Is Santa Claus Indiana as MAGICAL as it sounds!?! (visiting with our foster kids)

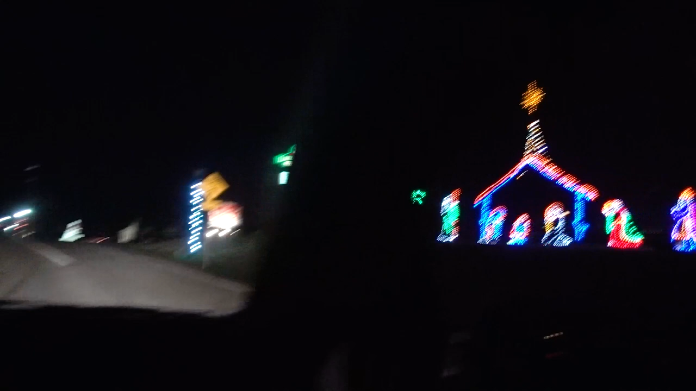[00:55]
We'll come back to that. Let's go check out the little town. Santa Claus was always here.
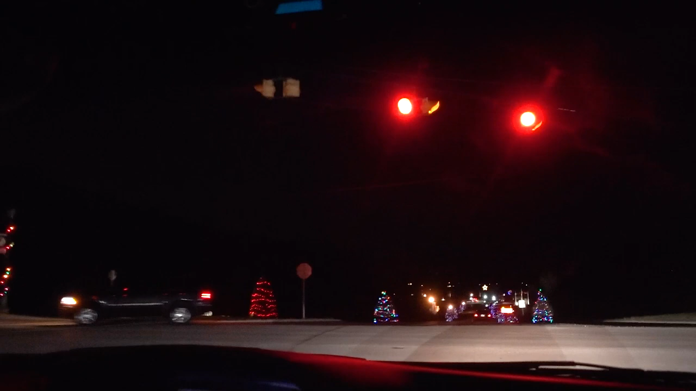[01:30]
Oh, it's not even a real red light. Christmas Lake Village. Oh, here we go. I wonder if they have these lights up all year round. Magical place called Santa Claus. Why wouldn't you? We can't get in. It doesn't look like.
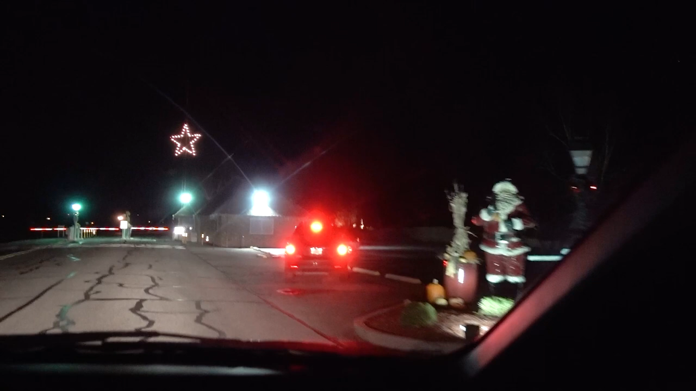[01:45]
Well, we cannot. It's a gated community. Okay. We'll just turn around.
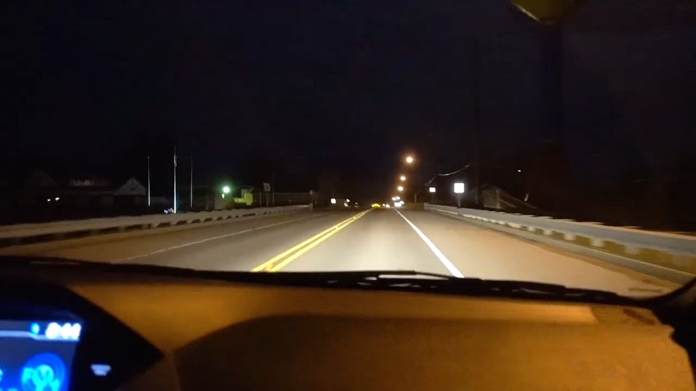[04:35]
All right, now we're on our way to Santa's Candy Castle.
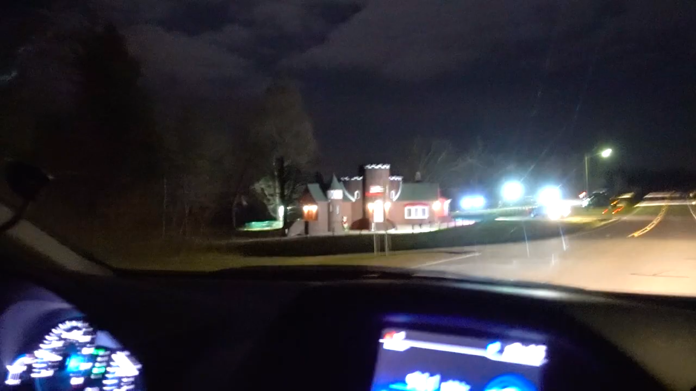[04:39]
Oh my goodness, there it is.